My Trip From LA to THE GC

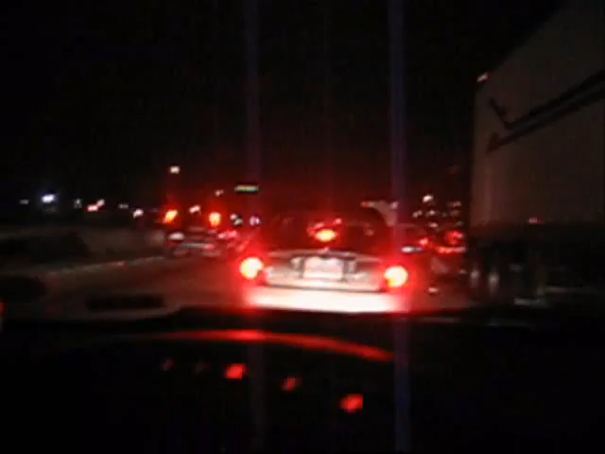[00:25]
Traffic at fucking 2 a.m. I don't know if you can see that but 2 a.m. in L.A., there's all this fucking traffic. Yeah.